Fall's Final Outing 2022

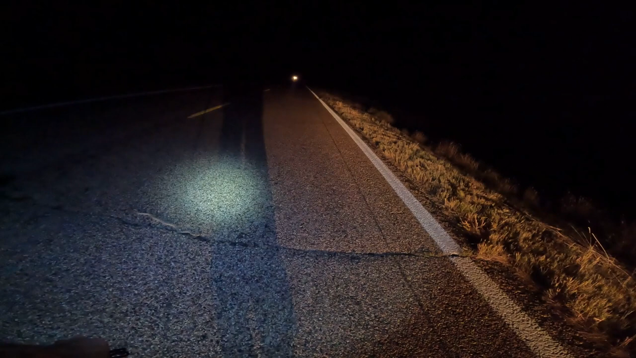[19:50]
So I want to try and make sure they don't run him over. And they certainly would have if he had been on that side of the road.